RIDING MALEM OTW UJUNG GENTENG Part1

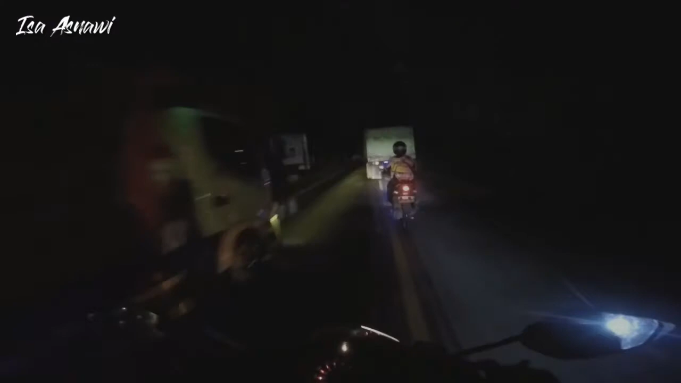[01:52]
Hati-hati guys, banyak truk gede. Malam-malam banyak truk gede. Yang mau arah ke Jakarta, Bogor. Pada lewat sini kan. Jadi pokoknya keep safety.
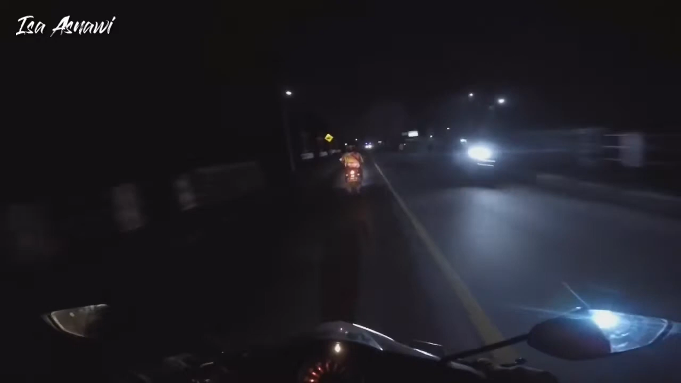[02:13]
Ini bentar lagi kita mau masuk di jalur Sukabumi ya. Kota Sukabumi. Namun kita nggak lewat kota.
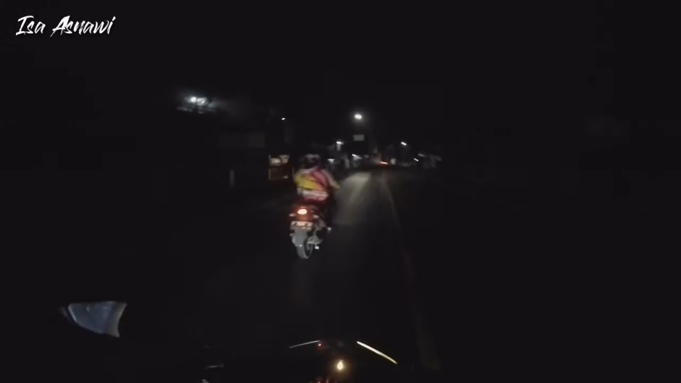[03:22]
Sukaraja kanan langsung Sukabumi. Jadi terus. Oke guys. Hati-hati belokan.
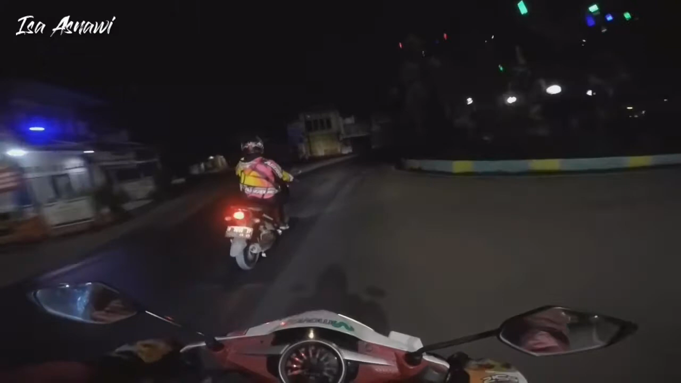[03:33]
Jalan berlubang guys. Kampret. Di belakang ada tim sapu, misal. Depan kita dipimpin sama kapten yang tahu jalan.